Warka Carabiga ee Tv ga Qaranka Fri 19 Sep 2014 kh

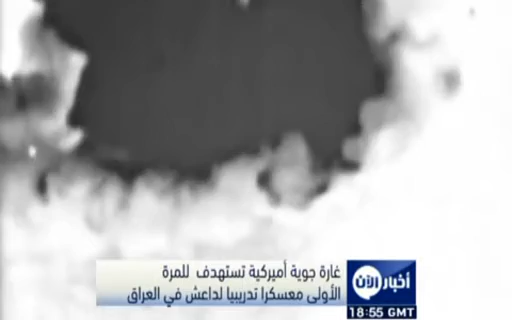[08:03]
أول إغارة من نوعها على مثل هكذا وقالت الغيادة التي تغطي شرق الأوسط وأسيا الوسطى في بيان أن الغارة التي جرت في ساعات الأربع وعشرين الأخيرة استهدفت موقعا يقع قرب مع عسكر تدريب تابع لتنظيم جنوب شرق الموصل وأصفرت عن تدمير عربة مصفعة ومبنيين